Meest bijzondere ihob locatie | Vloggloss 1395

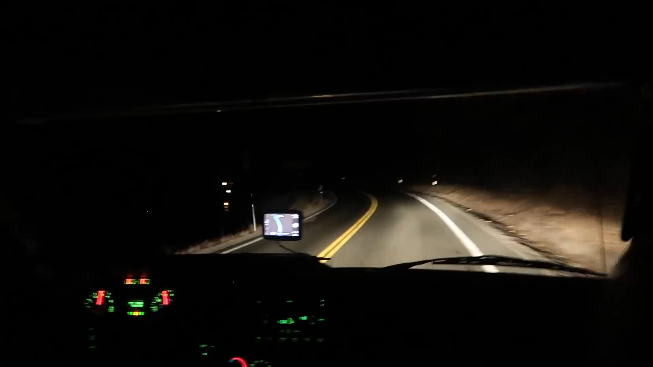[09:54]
Kijk, wie is dat? Wie is dat? Nee, ik durf dit echt niet, hoor.
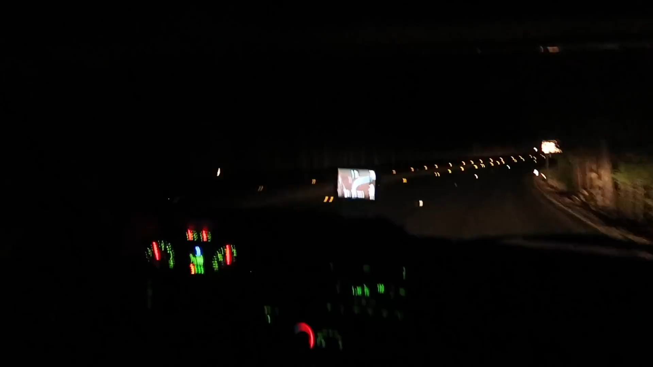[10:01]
Kijk hoe raar deze weg is waar we op rijden. Iedereen doet hier groot licht ook de hele tijd. Heel creepy. Maar hoe weet je waar de andere kant is nu? Ja, nou, hier kun je het wat we net zien. Maar daarachter, je ziet deze witte. Daar zet je het z'n verhoogd mee over. Ja, en dan die gele. Ja, dat zie je die gele. Oh ja. Oh, op de camera zie je het wel goed. Ik vind het echt niet echt. Snacken klak.